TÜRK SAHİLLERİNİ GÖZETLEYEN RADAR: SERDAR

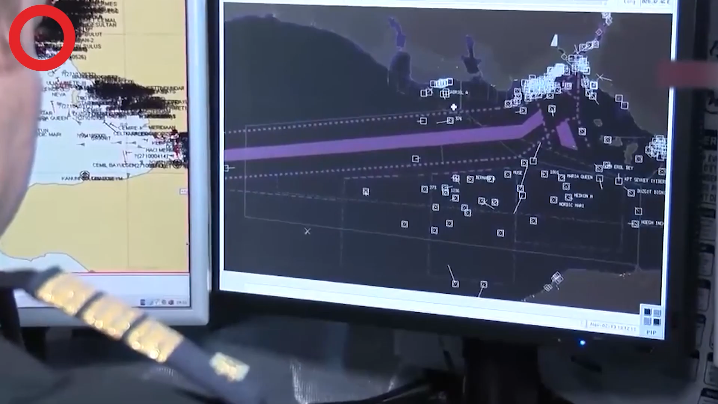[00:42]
tespit ederken tespit edilememe özelliğine sahip olmaları radarlar bunu düşük çıkış güçleri ve uygulanan kullanılan özel dalga biçimleriyle sağlıyor radarlar üretilirken seçilen